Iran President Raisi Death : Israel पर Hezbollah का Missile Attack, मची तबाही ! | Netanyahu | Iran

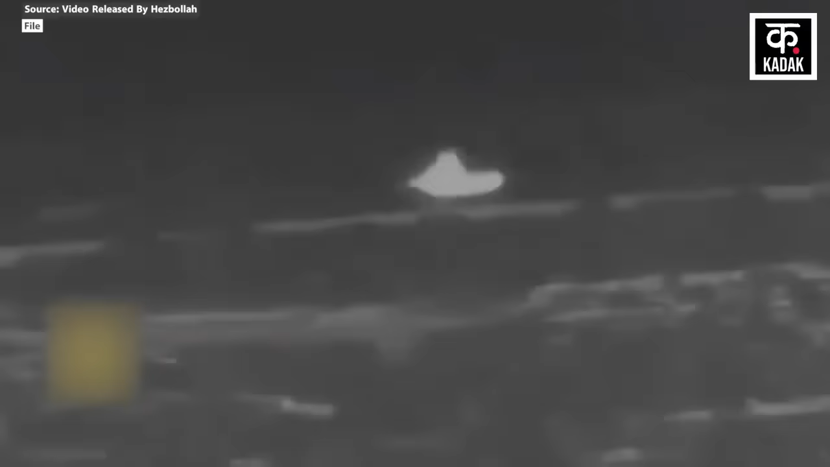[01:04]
गया है हिजबुला का दावा है कि उसने कबजे वाले शीबा फार्म्स में रुविसत अलकरान पर गाइड़ेड मिसाइले भी दागी है बड़ी बात यह है कि इस हमले में पहले हिजबुला ने अलरहेब साइट पर रॉकेट और गोला बारू दागा था